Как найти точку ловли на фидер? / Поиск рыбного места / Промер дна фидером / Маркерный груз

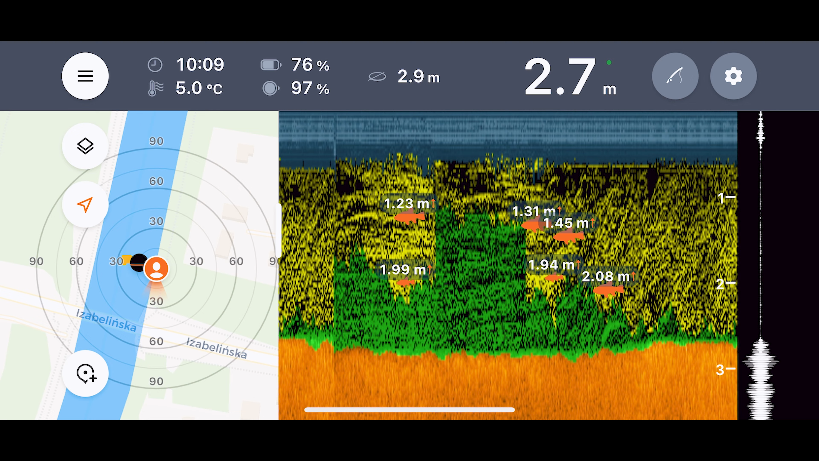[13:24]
On screen: water 5.0°C
ну вот собственно давайте теперь смотреть в принципе как можно наблюдать у нас плата то есть в районе 20 это и есть 2 и 7 метра да ну вот мы сами тянем непонятно почему он так рисует все в какой-то пыли либо это малек так показывается и вот резкая
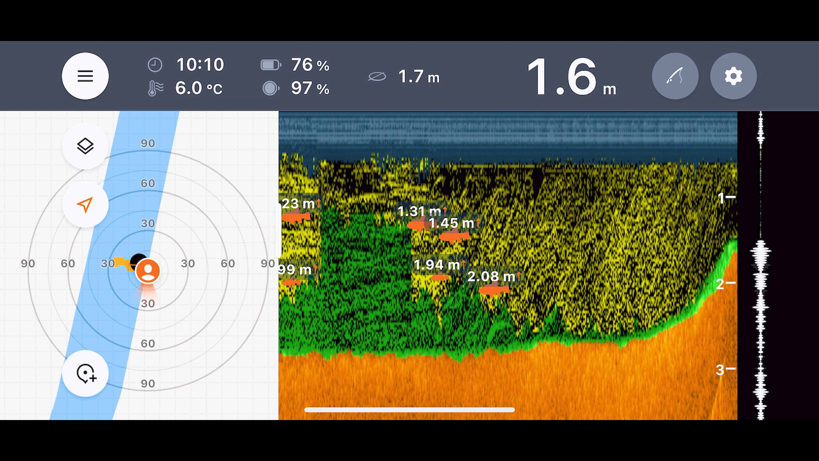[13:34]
On screen: depth 1.6 m, water 6.0°C
бровка прям под берегом на то есть тут можно разбежаться и прыгнуть почти на 2 метра глубины ребята если было полезно ставьте палец вверх если хотите посмотреть